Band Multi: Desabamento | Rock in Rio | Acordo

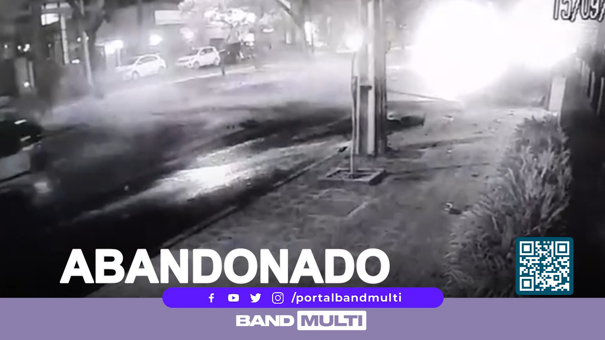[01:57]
O motorista bateu em dois postes, atingiu outro carro e ainda tentou continuar dirigindo, mas acabou fugindo a pé. Ele está sendo procurado e ninguém ficou ferido.